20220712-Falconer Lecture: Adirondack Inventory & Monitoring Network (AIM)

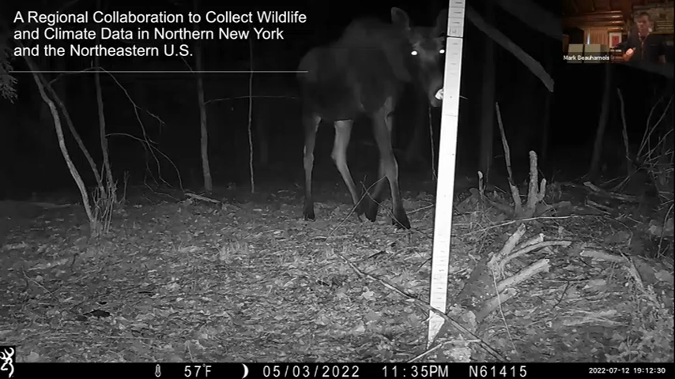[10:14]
So it's really all about collaboration, right? The collaboration and forming partnerships with other groups and other individuals to collect not only wildlife occurrence data, but also climate data, or within a given year, weather data. And hopefully over the long term, we're going to be able to monitor changes in the climate within this Adirondack region and more specifically within Northern New York.
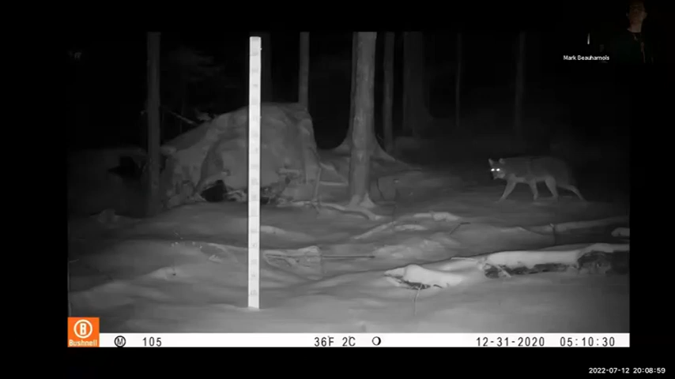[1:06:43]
Coyote, this is outside of Lake Placid. This is one of the high school students captured this image. Decent sized coyote in early winter.
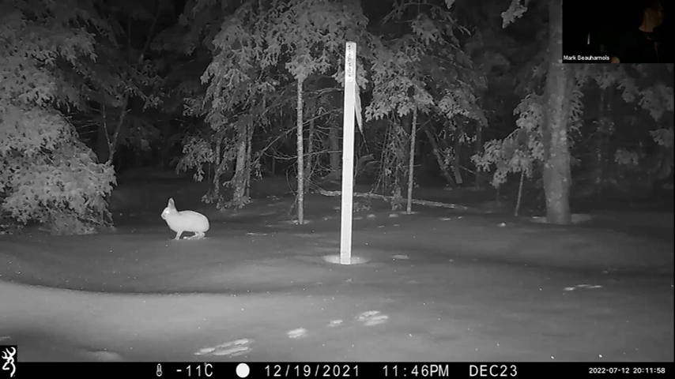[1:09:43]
snowshoe hare fairly ubiquitous in this region, more so the higher in elevation that you get on whiteface. We picked up a lot of snowshoe hare. What's that?
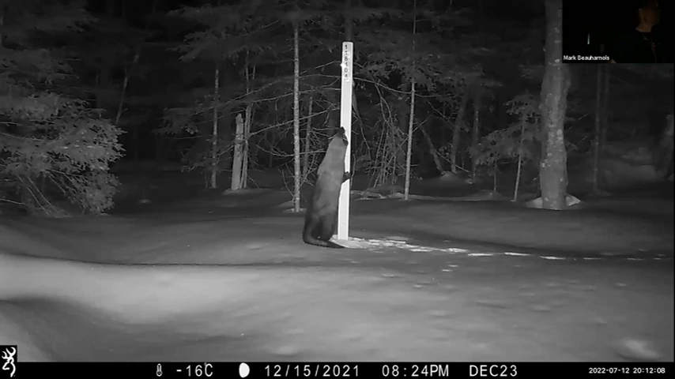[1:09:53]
Anyone know? That's a fisher. A lot of the fishers will do that. You can see one of the ways some people have a hard time distinguishing marten and fisher. If you look at a fisher, one of the things that really helps me, in addition to their size difference, with fishers being a lot larger than martens, is the shape of their tail. And if you'll notice on a fisher, the tail is a lot longer proportionally to its body length,
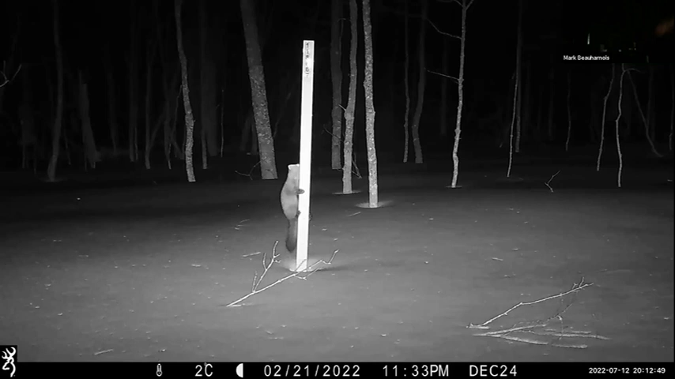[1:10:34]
Marten from the base to the tip is about the same diameter. And so that's been a really handy tool to use. But again, martens are a lot smaller.
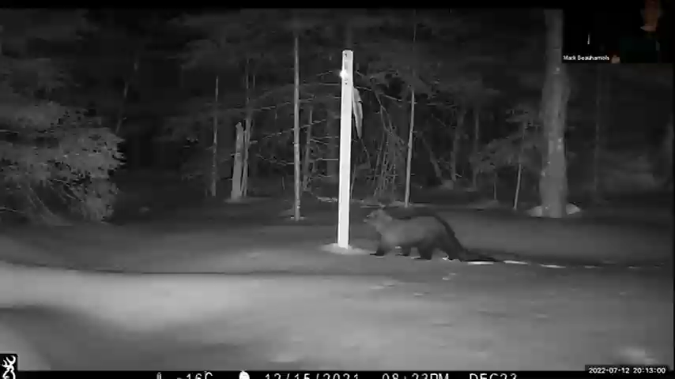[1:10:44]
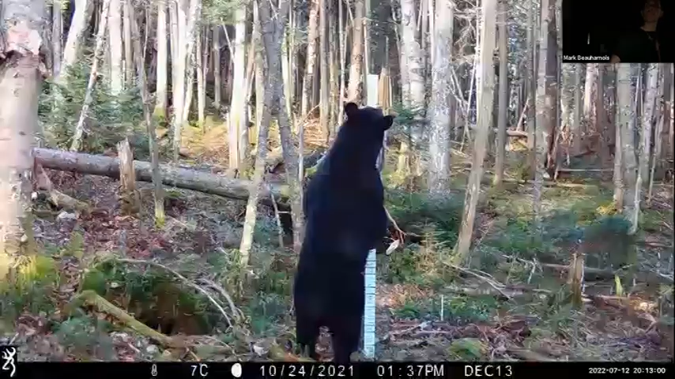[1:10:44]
Another fisher, another bear, spike buck. We got probably at least, I don't know,
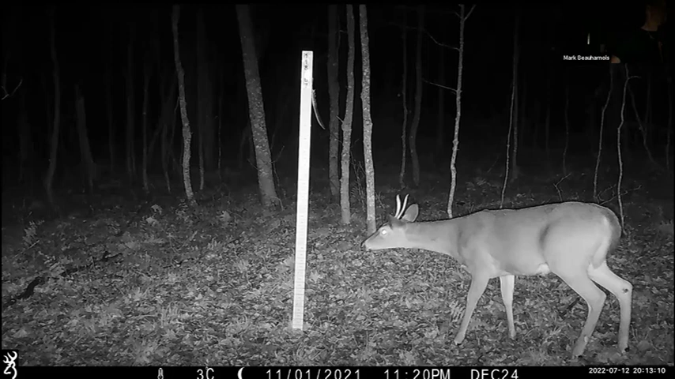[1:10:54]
I want to say eight or nine different bucks on camera between the Stevenson Range and Whiteface.
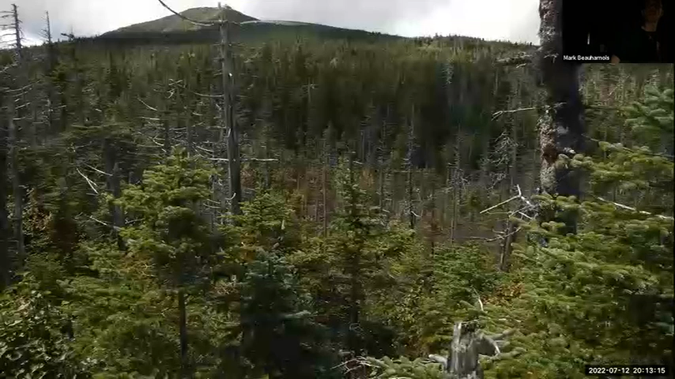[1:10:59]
And then going to Whiteface here,
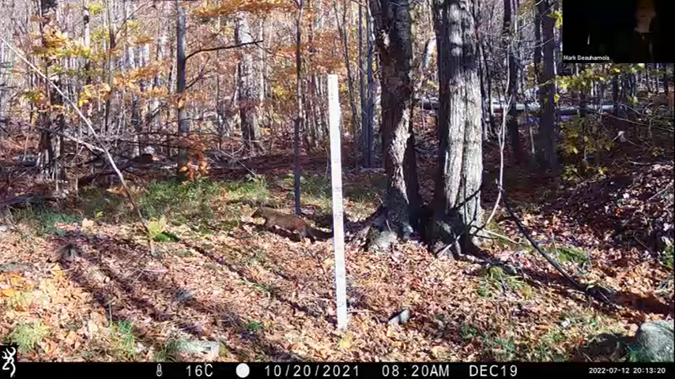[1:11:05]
there's a fisher there at the base of that tree, some nice foliage.
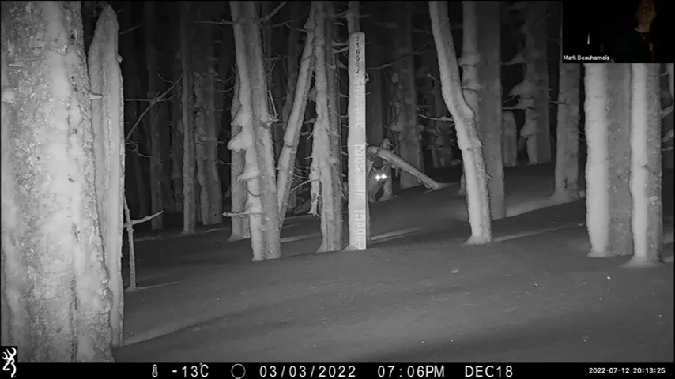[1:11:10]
This is where, you know, some of these, it's not always clear cut. And this is why I put this image here. Even folks that are in this work and have done this for years, we have a community of folks that will say, hey, what is this? Is this a coyote or is this a gray fox? It's not always easy. And that is most likely I would say a gray fox, but you know, that's one I would pass around and say, hey, what do you think? Again, this is on Whiteface.
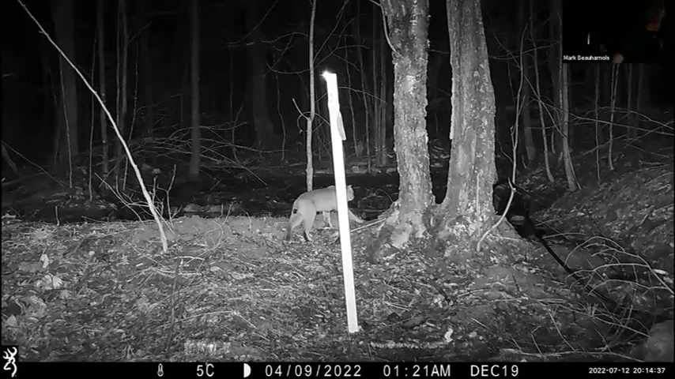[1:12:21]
probably attracted to that site by that feather moving. But yeah, that was really cool to detect that bobcat.